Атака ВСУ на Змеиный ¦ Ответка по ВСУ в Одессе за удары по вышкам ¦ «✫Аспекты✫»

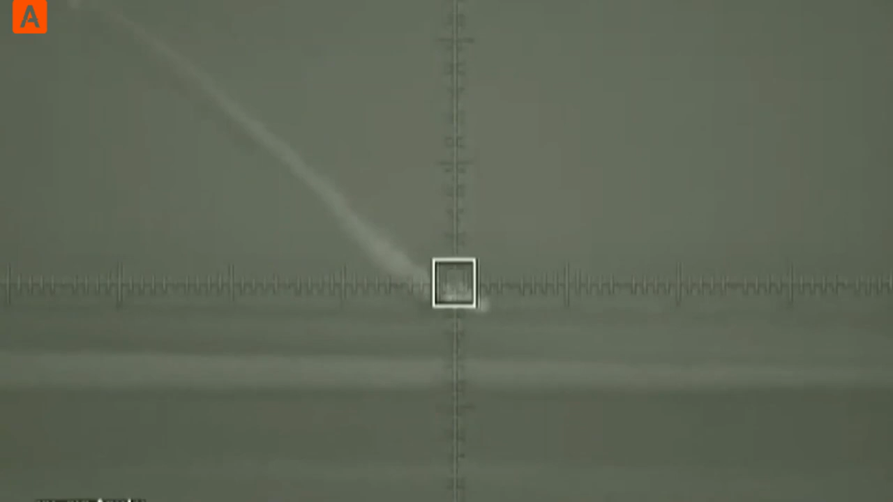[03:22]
Интернет-ресурс «Одесский фраер» разместил видео прилета по аэродрому в Одесской области,